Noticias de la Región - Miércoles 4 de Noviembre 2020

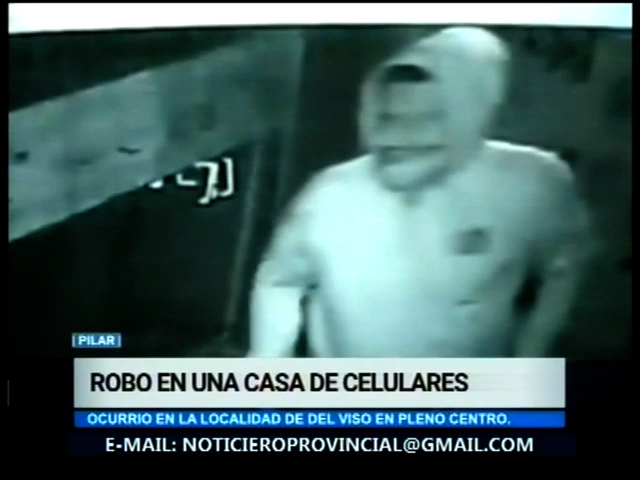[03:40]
Es más, están tomadas las caras con las cámaras. Y lo que siempre creo que, es lo que pasó, que la alarma sonando acá adentro es muy fuerte,